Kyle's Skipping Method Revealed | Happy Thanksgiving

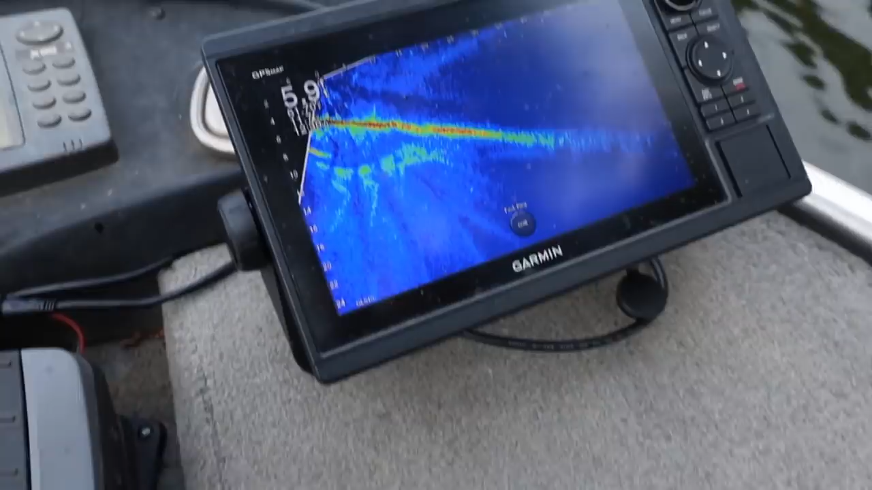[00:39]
i'll let y'all see my bait come back to the water so let's see where i'm at